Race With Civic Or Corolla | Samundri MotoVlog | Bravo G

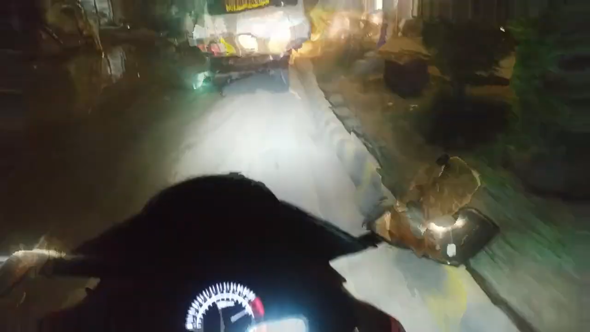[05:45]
यहाँ पे आ गया पानी, यहाँ से निकाले थे बाइक आहिस्ता आहिस्ता क्योंकि बाइक ना गंदी हो,